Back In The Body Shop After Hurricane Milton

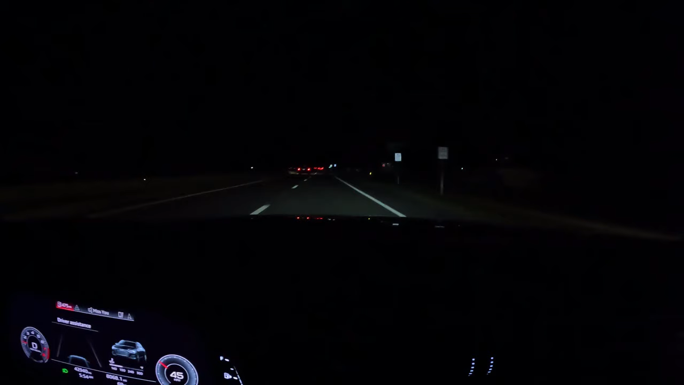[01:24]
All right, so I'm seeing the lights on around the shop, and that's a good sign.
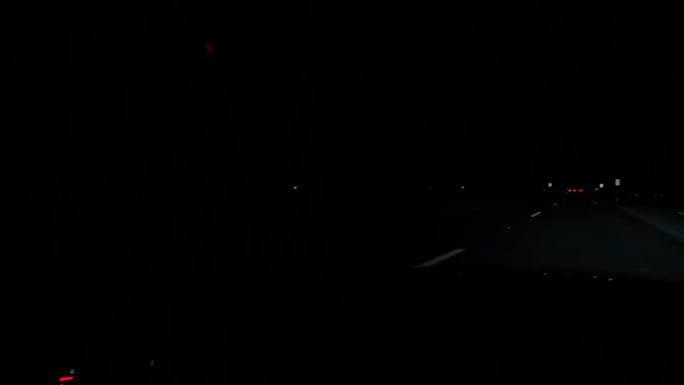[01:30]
But across the street here, it looks like it's pretty dark, so looks like they might not have power. But as I'm pulling in here, I'm seeing that the lights are on around the building there, and I don't see anything yet crazy.
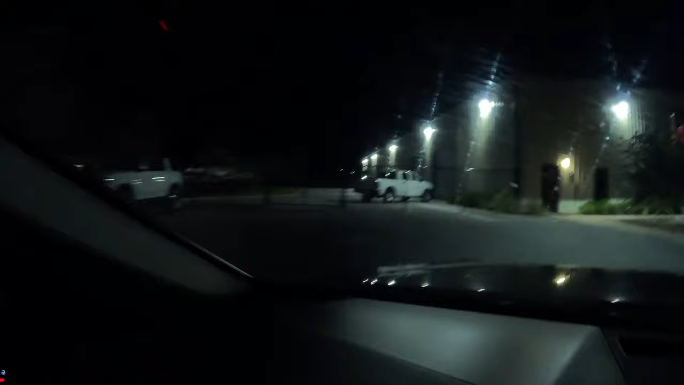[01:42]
You guys see that oak tree there has blown over though in the front.